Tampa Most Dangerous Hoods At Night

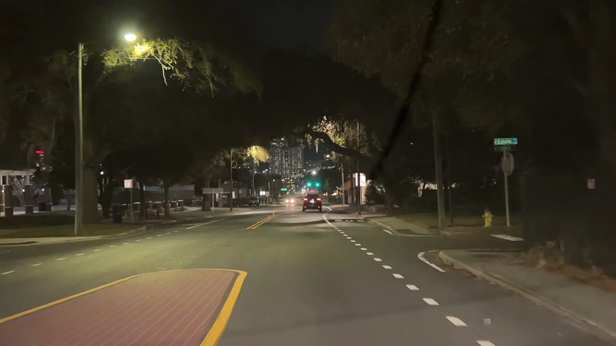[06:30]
It goes parallel to this on the other side. Okay. I wish we had stopped at that gas. I'm going to go back to that gas station. It seemed pretty packed. Just to pull up to that gas station and get a good cover photo. Downtown Tampa at night would be really cool too. I don't know if that's worth checking out. Looks pretty. That would be like a nice 4K video though. Mm-hmm. Well, actually no, 4K at night isn't all that great. Another cop right there. Just trouble.
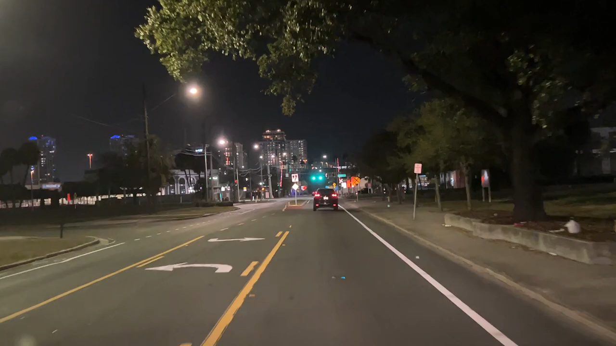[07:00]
Downtown Tampa right there, yo. Right there. That's pretty cool. That's neat right there.
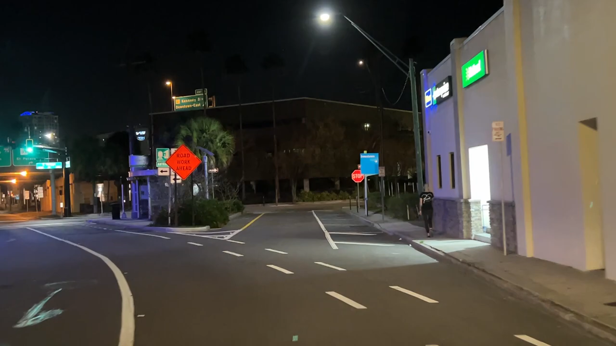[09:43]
Keep going. Just keep going. You'll hit Florida eventually. I got it. Oh, is this a one way?
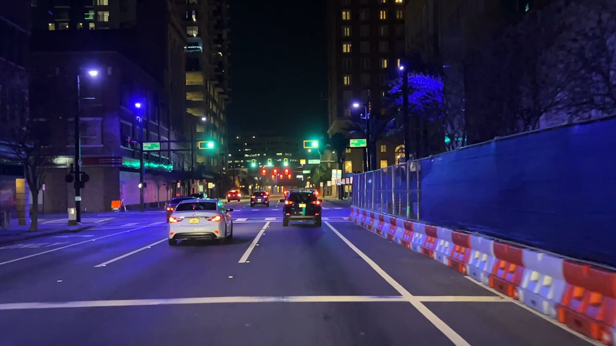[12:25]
Tampa Hoods. It does look fancy. Yeah, man. We should do like a Tampa downtown night.
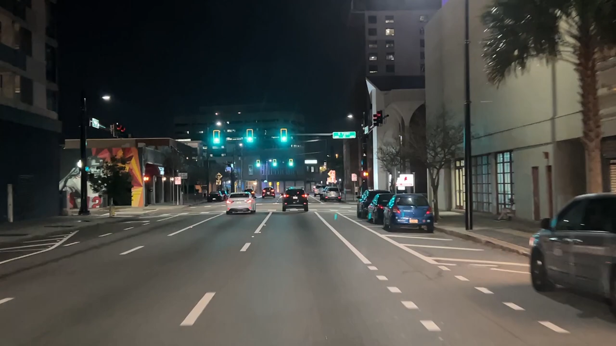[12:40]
I think that could get a lot of views. Our downtowns at night usually do really well. Yeah. There's that Tampa sign right there.
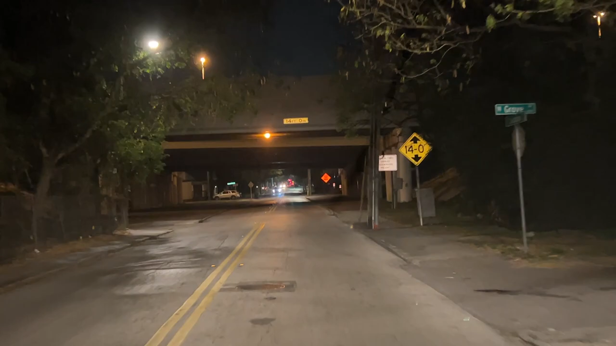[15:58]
Gas station is what, one block south of this? Not so. I'm pretty sure it's a block south. I think it might be at dessert. There it is. I just need a good cover photo. I'm just looking for this cover photo opportunity here.